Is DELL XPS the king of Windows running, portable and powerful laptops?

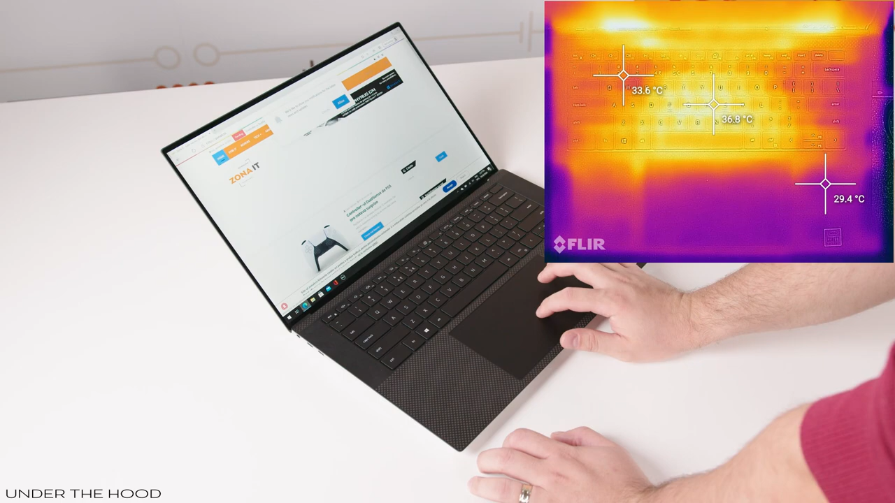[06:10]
for example, the temperature does not exceed 35 degrees Celsius.